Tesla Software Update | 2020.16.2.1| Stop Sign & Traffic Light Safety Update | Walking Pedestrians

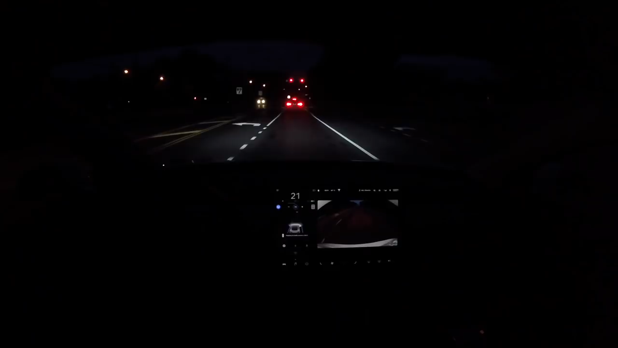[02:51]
and so we are approaching a stoplight so i'm going to acknowledge that the light is green and we're going to move forward and you can see
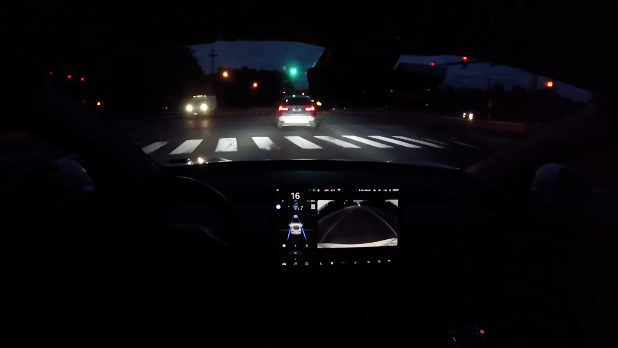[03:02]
through this intersection it's very smooth i haven't noticed many huge improvements as far as staying in a lane through an intersection another